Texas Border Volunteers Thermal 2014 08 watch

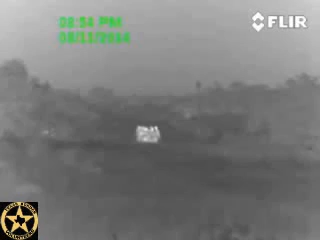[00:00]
During the August watch, one of our teams was positioned at what we call the X. Although the moon was out, the shadow cast by a mott located on the northeast side provided excellent concealment for our team. One member carried night vision, and one carried a FLIR thermal device with a range of 1,000 yards. Around 10 p.m.,
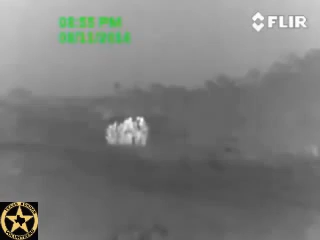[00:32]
the member with the night vision thought he saw something cross in the far distance south of their position.
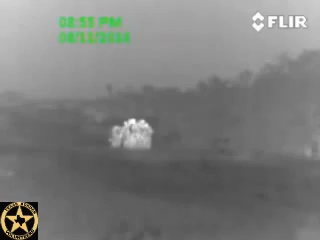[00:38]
He reported that movement to the other member to get verification of what he had seen.
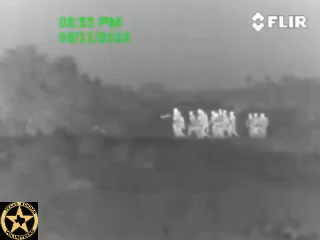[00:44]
The member with the thermal spotted a heat signature at about 800 yards, but at that distance could not confirm whether it was animals or humans.
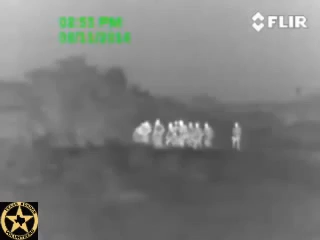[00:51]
This member kept the heat signature under observation, and at approximately 500 yards, identified a group of six criminal trespassers, or CTs, moving north toward the X. The member with the thermal reported this to our headquarters by radio. It appeared as if the CTs stopped a couple of times as they continued their movement north.
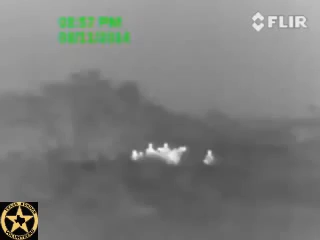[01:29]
When the CTs were approximately 300 yards away, there was enough detail seen through the FLIR to update the report to be a group of 12 individuals. The group was traveling in single file, which made their number hard to determine at the longer distances.
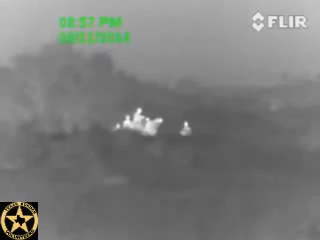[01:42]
About 75 yards away, and just south of the intersection, the group once again stopped, being directed off the path by their coyote.
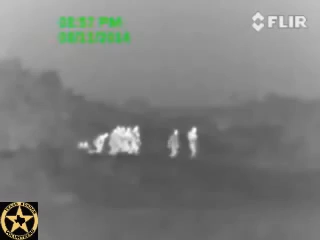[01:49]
An accurate count of the group as they
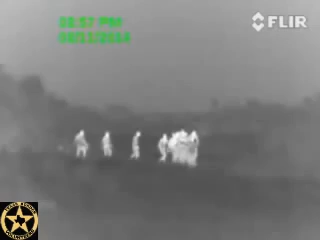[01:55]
left the right-of-way revealed there were 13 in the group. The group sat down and apples were distributed while the coyote scouted the intersection.
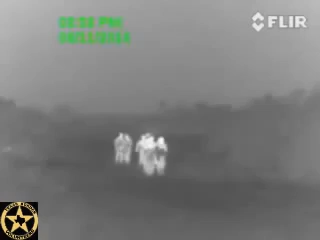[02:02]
By this time, our team members had positioned themselves in the shadow of the Mott just north of the X. Our team was completely invisible to this group. After a break, the group was directed back onto their route and continued north through the intersection.
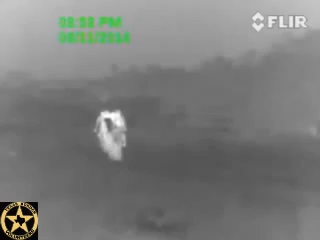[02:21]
As the middle of the group passed in front of our team, it broke into two groups, with six members moving north and seven members heading west through the brush.
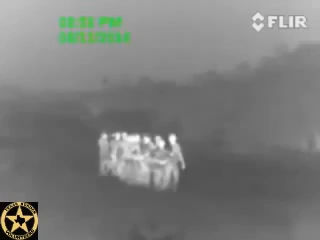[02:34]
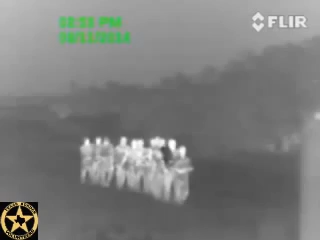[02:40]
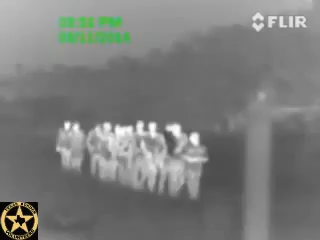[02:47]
When Border Patrol agents arrived, their canines started to locate the CTs.
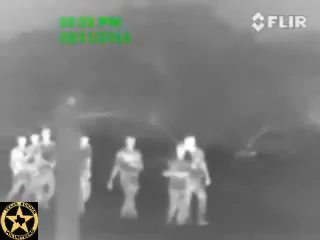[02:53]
As more BP units arrived and searched the grassy field to the west,
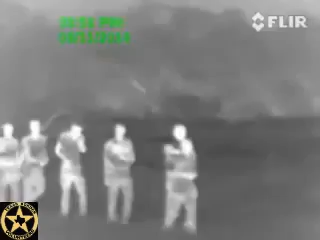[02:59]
four more CTs were taken into custody by Border Patrol.
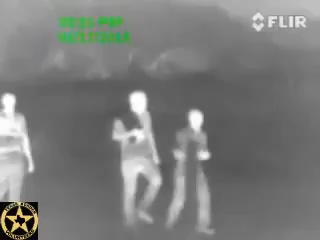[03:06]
The CTs were processed and loaded into a vehicle for transport.
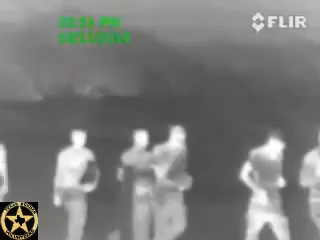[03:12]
BP expanded their search to include areas to the north, and by morning, 12 of the 13 CTs in the
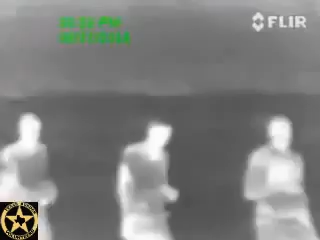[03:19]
group had been apprehended by Border Patrol, including at least four El Salvadorians.